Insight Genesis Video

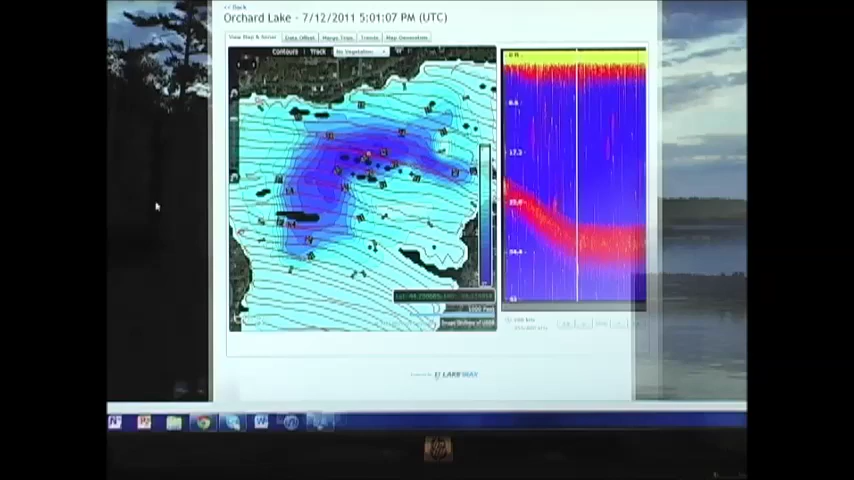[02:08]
Now you can see the map that you've created in Insight Genesis. On the left you have the contour map, on the right you have the sonar log that was used to create the map.
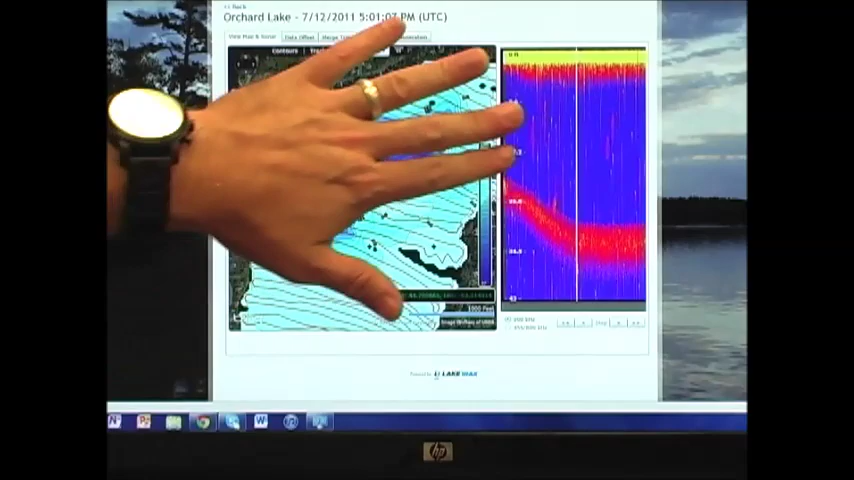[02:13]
Now we're going to look at some of the exciting features that Insight Genesis offers.
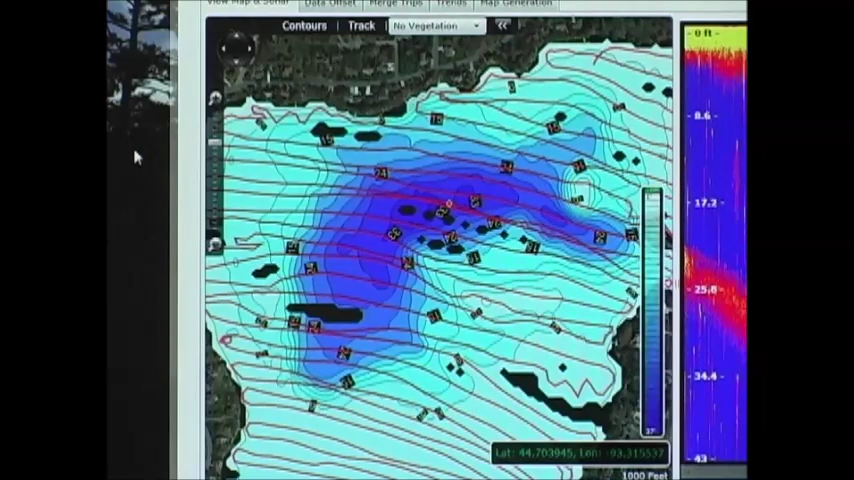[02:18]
On the free view, you can also turn off the track so you can just see the contour lines and the depth soundings. If you have a standard subscription, you can also adjust the contour lines.
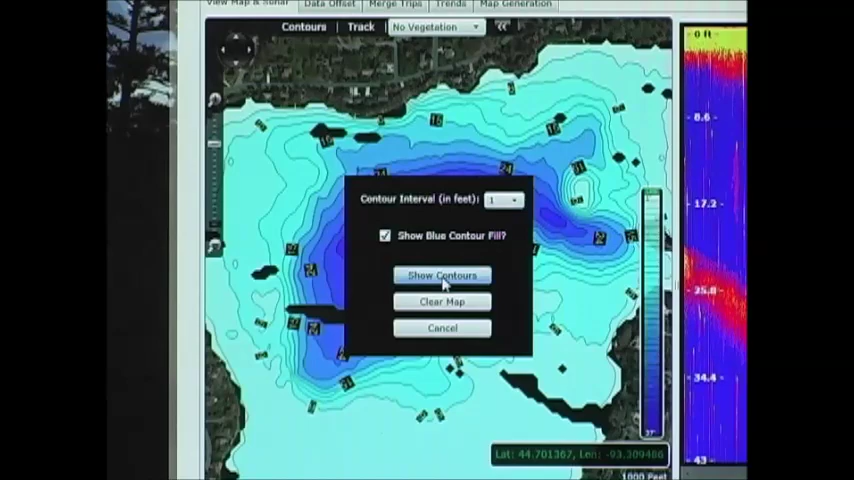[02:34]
So we're going to go from a three foot contour to a one foot contour, and here you get to see a lot more detail along with the depth soundings.
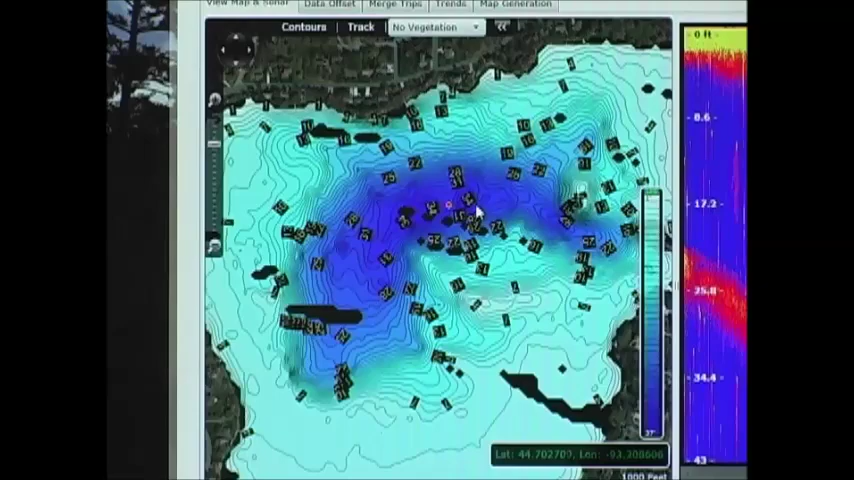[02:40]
If you have a premium subscription, you can also see a vegetation layer,
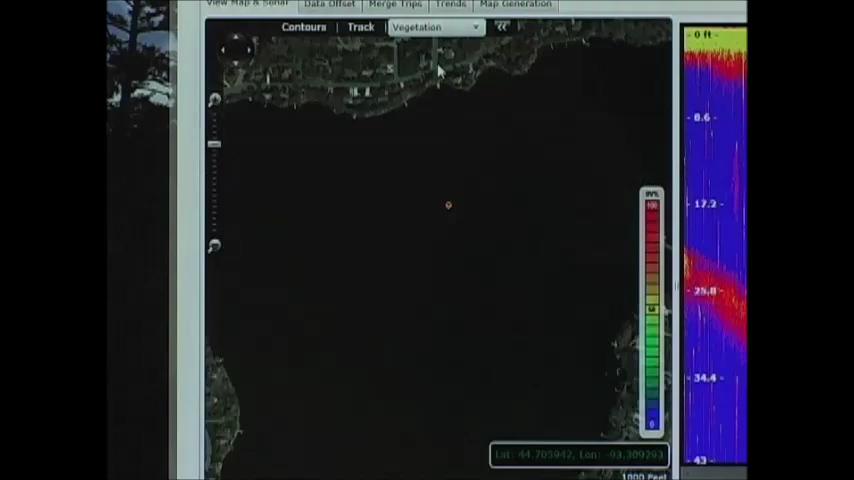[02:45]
shows what the contours and where the vegetation exists. And then a composition layer, showing the bottom hardness or what type of bottom you have here.
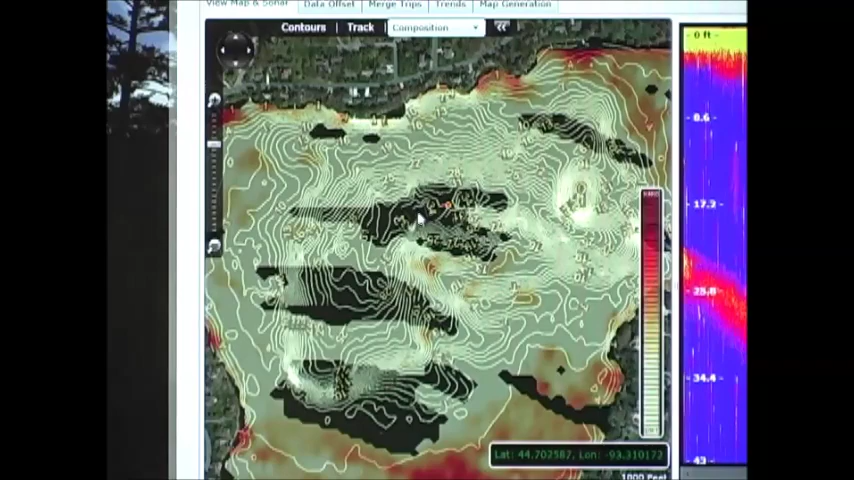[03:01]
the transparent area shows a soft bottom.
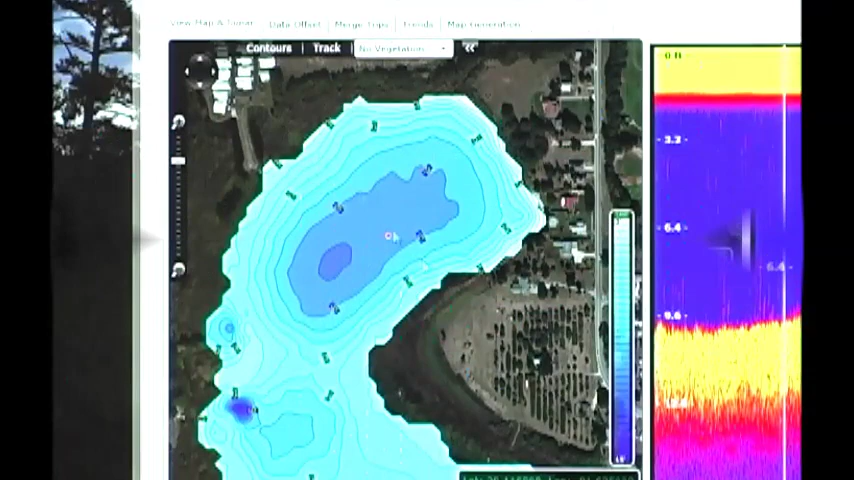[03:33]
Now if you like this map, and you'd like to use it on your Lowrance or Simrad product, all you do is you click on the map generation tab, come over here.